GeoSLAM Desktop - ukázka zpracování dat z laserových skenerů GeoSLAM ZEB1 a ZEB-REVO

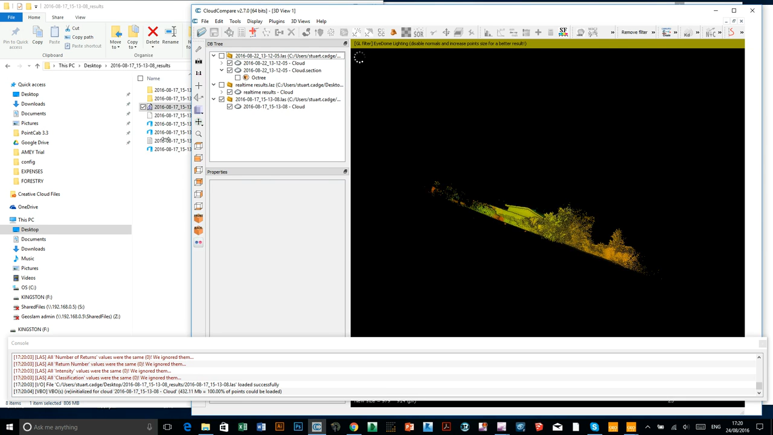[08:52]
And there we have... If I make this full screen, there we have...
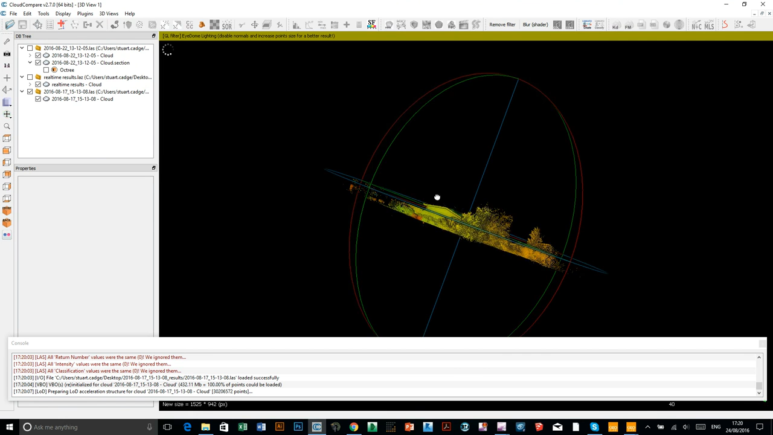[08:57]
There we have a building. There we have an office.
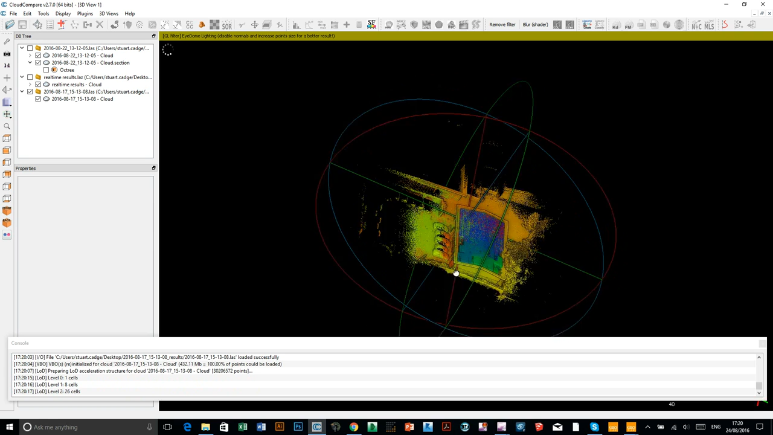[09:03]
So, I'm going to zoom in a little bit.
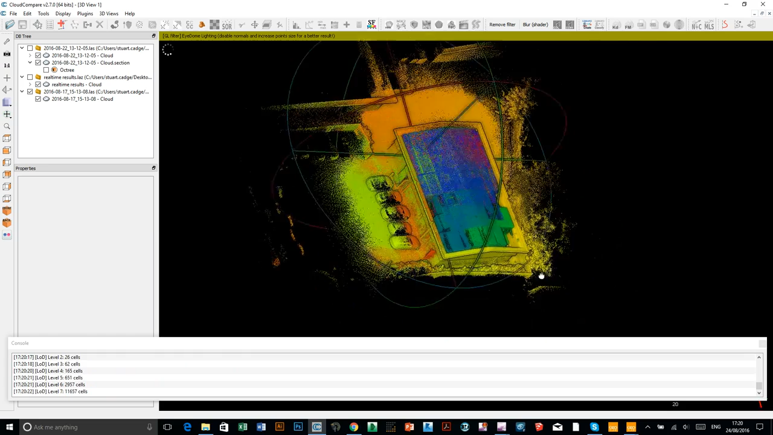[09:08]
Move around. So at the moment, as how the data comes in, it's all colored by time. So, it runs through the spectrum of colors
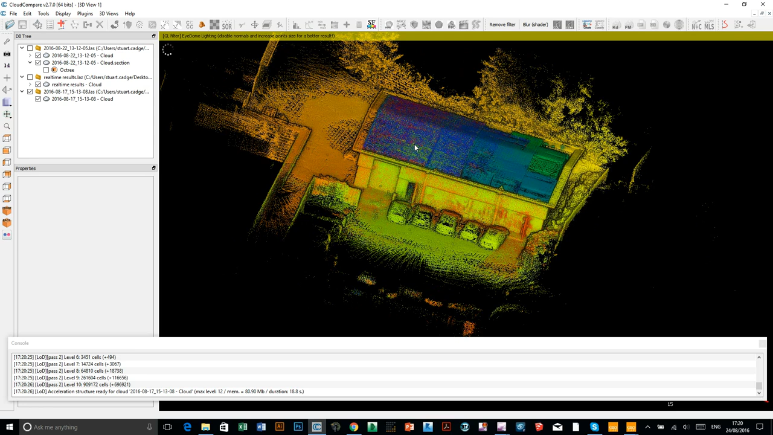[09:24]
from blue through to red. We can change that in CloudCompare. We can make that a little bit more intuitive. We can color by height. Building height. Elevation. So, you just need to click on the cloud to select it. Go up to edit. Colors. Height ramp. Again, I'm just going to leave all the defaults there. So, I just click OK.
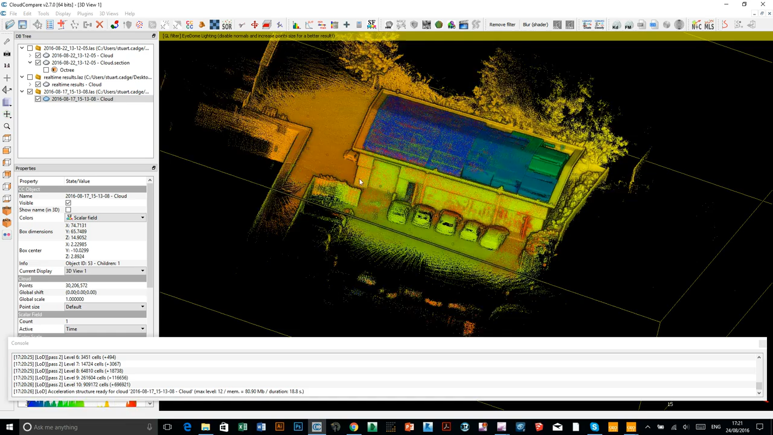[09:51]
Nothing will happen here. You just need to click on change from a scalar field to RGB. And then, you'll see your cloud has now changed to a height ramp. So, you can see the highest elements here. Up in the trees at the back, it's becoming a reddish color. And down at the bottom level, it's a colder green color.
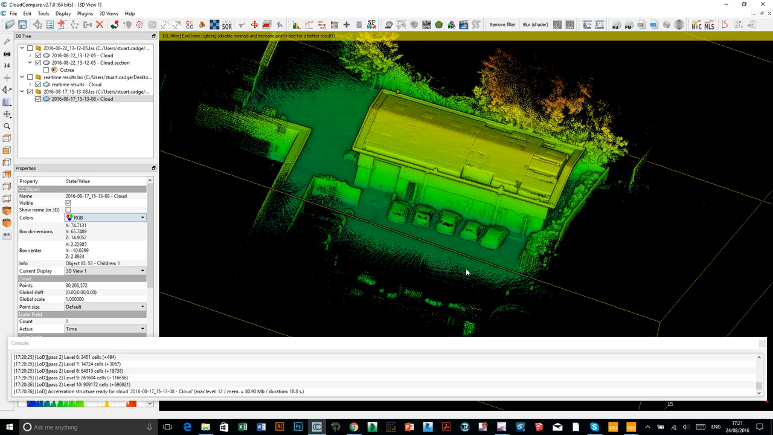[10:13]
So, you've got a bit of a height ramp there. Let's just take a quick look at our data before we finish up. Let's view it from above.
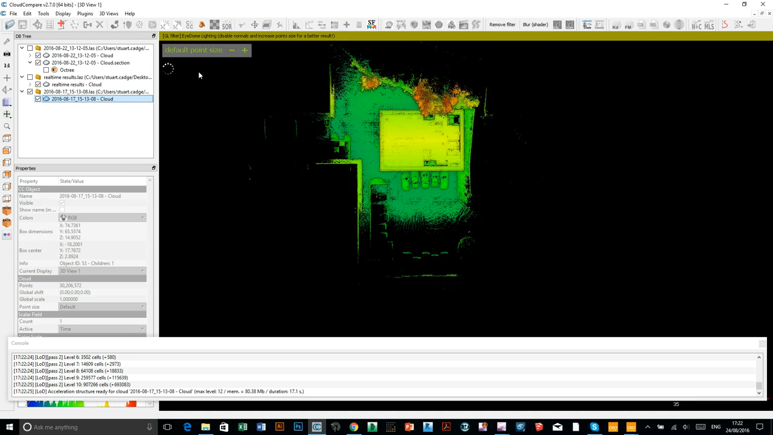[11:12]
Cut a section through the data.
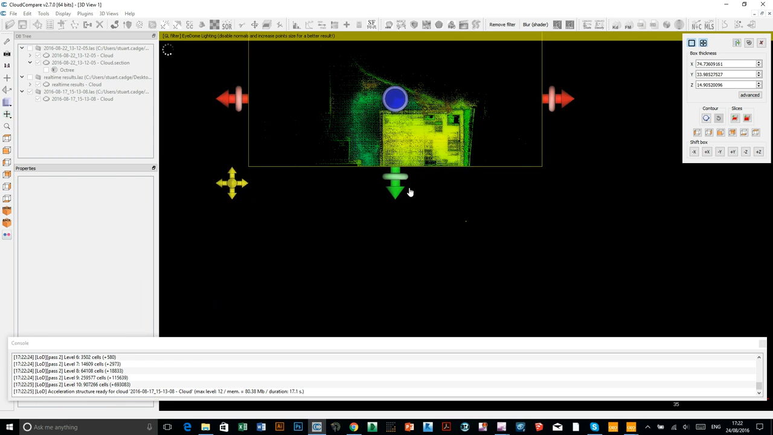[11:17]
And then, see how that looks.
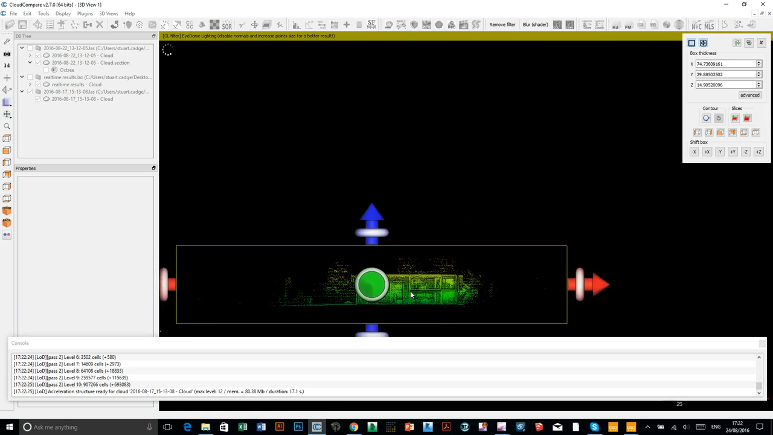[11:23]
Yeah. You can now see right through, like a cross section through the whole building.
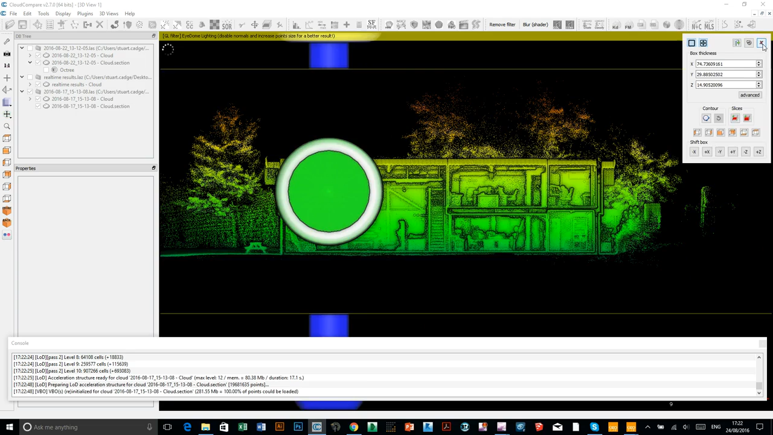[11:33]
What it does when you do it, it doesn't actually delete the part you've removed. It actually just splits the cloud into two.
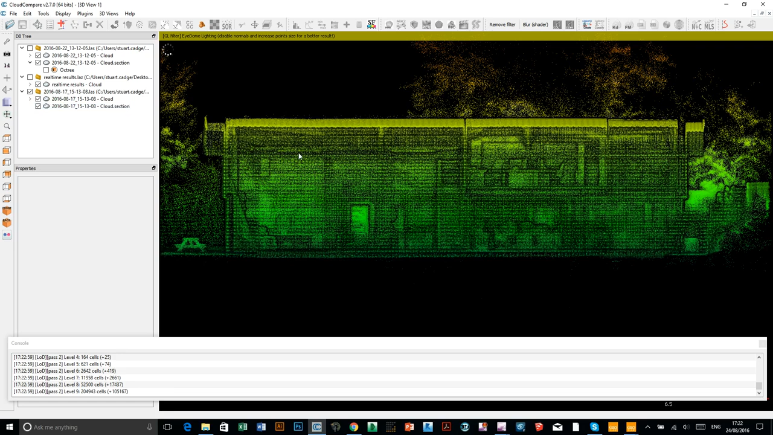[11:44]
So, and you can just turn on and off the visibility.
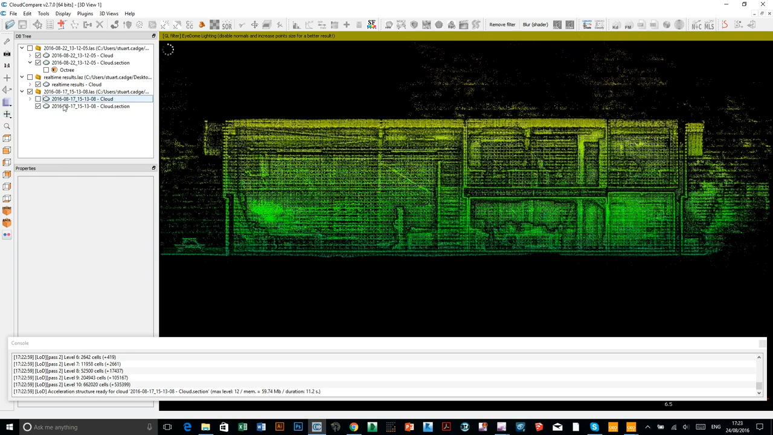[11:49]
So, turn off the whole cloud so we can just see the section through the office there.
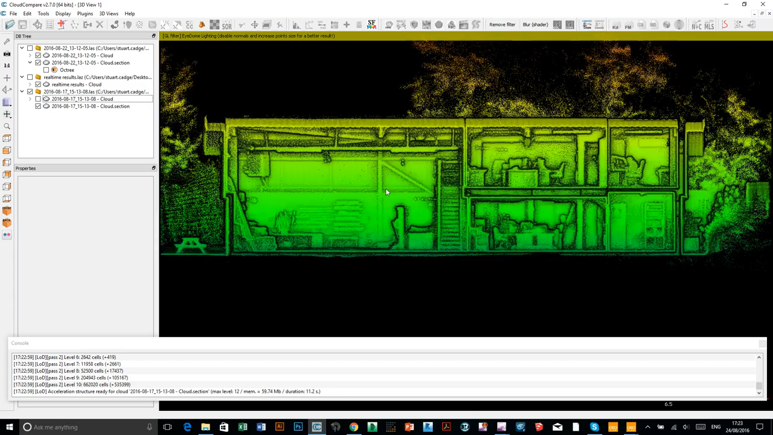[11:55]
And you can see there's a lovely, a real lovely level of detail that's been captured in there.